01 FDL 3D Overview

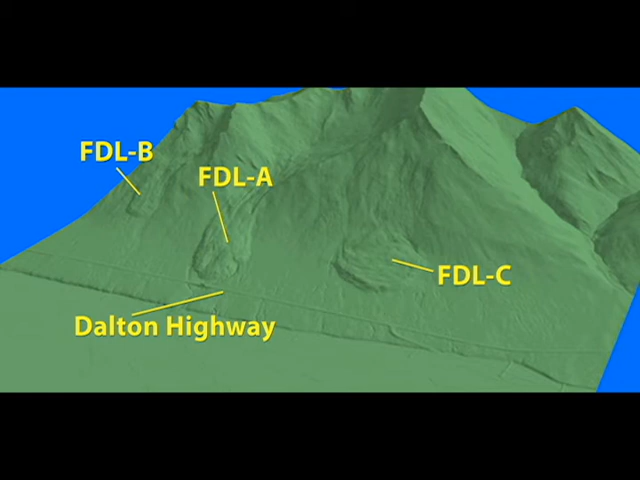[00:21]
As these images do not include vegetation, it is easier to spot the FDLs. Frozen debris lobes are slow-moving landslides in permafrost, many of which are located adjacent to the Dalton Highway in the Brooks Range.
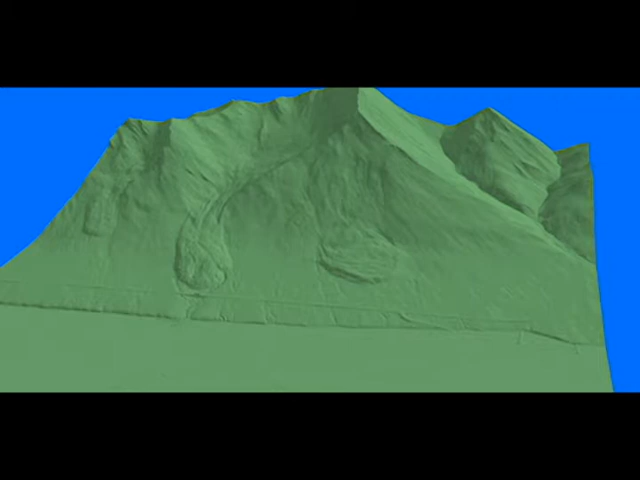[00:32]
In this scene, we see three FDLs located at approximately milepost 219 on the highway. FDLA is the largest and the closest to the highway.
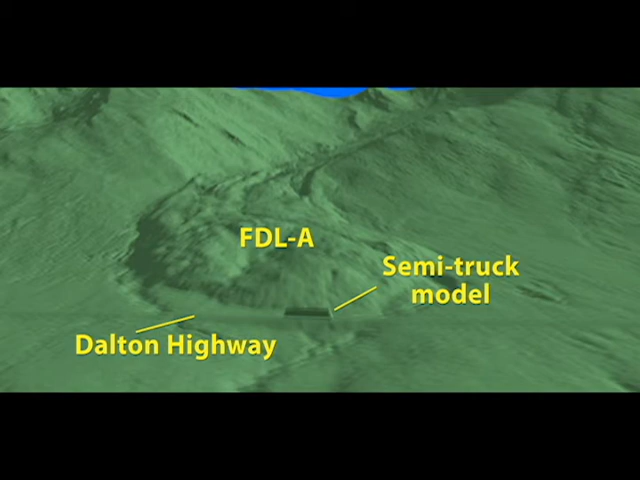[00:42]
Here, we have included a block in the model to simulate a semi-truck for scale. FDLA is about 1200 meters in length, 260 meters in width, and 20 meters high at its tow. As of August 2016,
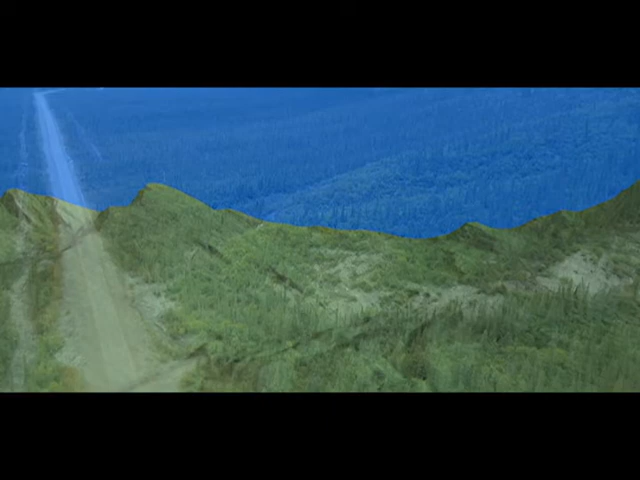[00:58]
FDLA was less than 35 meters from the Dalton Highway, as seen in this photograph.
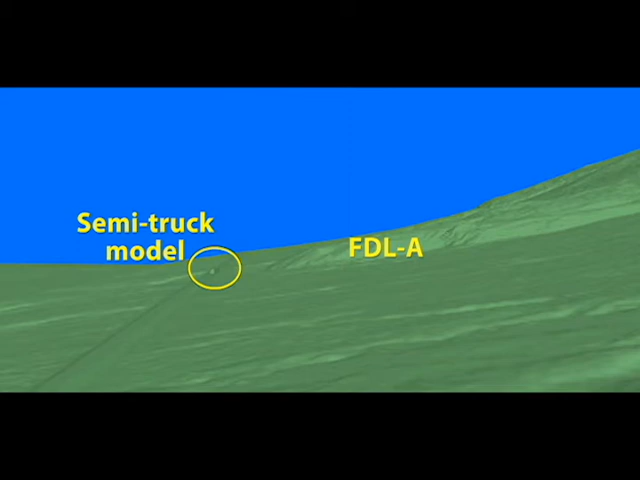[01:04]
In this 3D visualization, you can see the scale of FDLA relative to that semi-truck model as you head north.
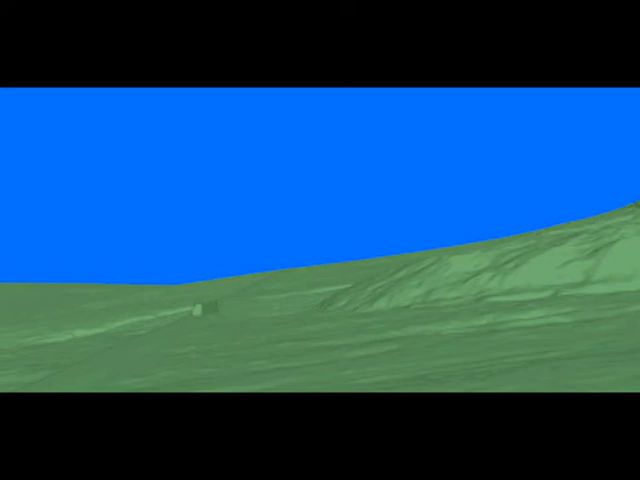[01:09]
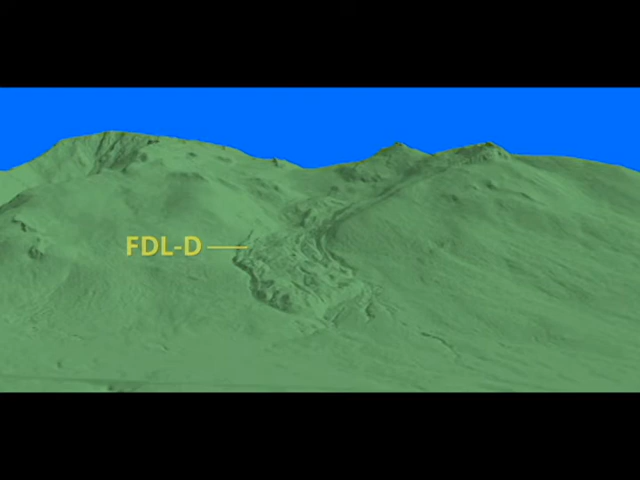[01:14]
About 5 kilometers to the south of FDLA is FDLD, which is currently the fastest-moving FDL, at over 20 meters per year. Its fast motion has caused the soil to stretch out, destroying surface vegetation and exposing massive ice in its catchment. The general lack of vegetation can be seen in this photograph.
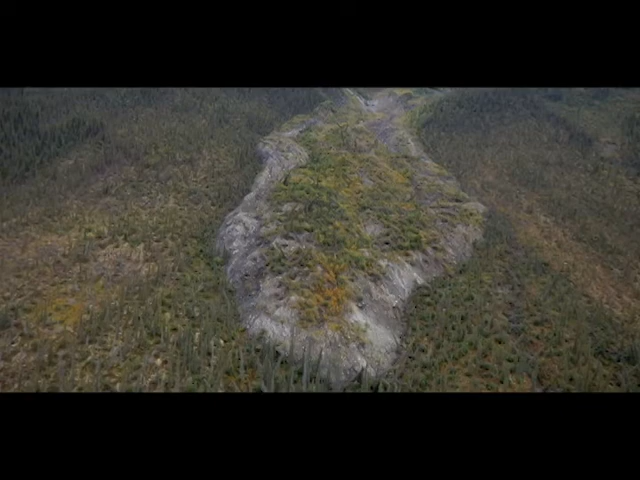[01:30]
Across the Dietrich River Valley from the Dalton Highway is the fast-moving FDL 7.
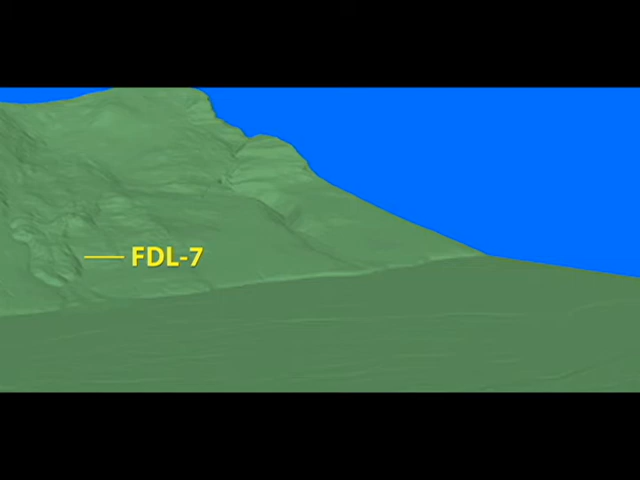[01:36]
Its lower portion has elongated into a tongue with little vegetation and some exposed ice. These features can also be seen in this photograph. Here are two frozen debris lobes side by side, FDL 4 to the right and FDL 5 to the left. Even though they are neighbors, they demonstrate different mechanisms of movement.
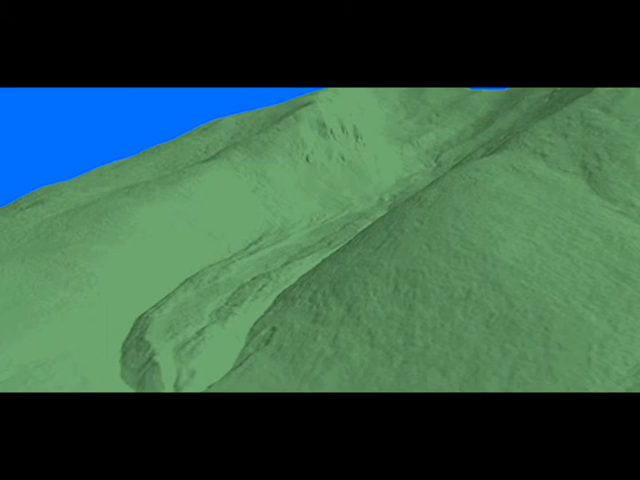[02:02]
While the rest of the FDLs are moving at faster and faster rates, FDL 11 is currently very slow, but historic imagery indicates that it moved more than 10
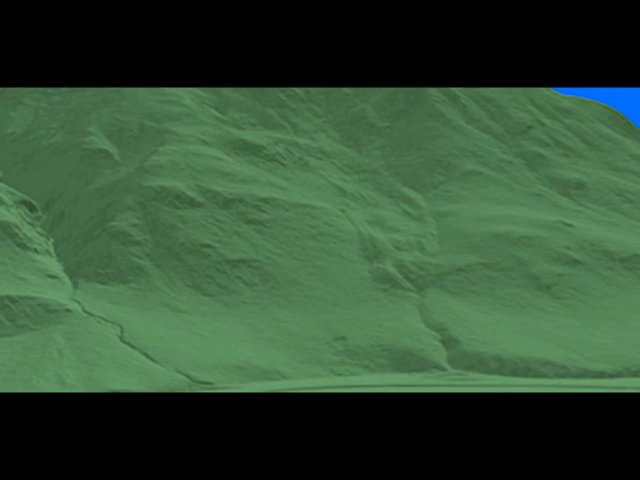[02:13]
meters per year in the 1970s and 80s.